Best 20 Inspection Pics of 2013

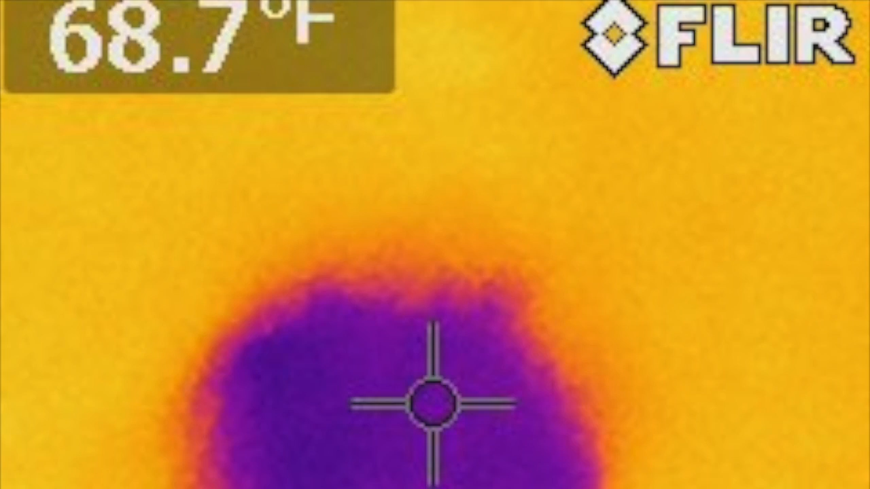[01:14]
On screen: spot 68.7°F
This infrared pick may not look like much, but this was the only way that we found the roof leak. It's using the thermal survey. Not very attractive, but safety first, right?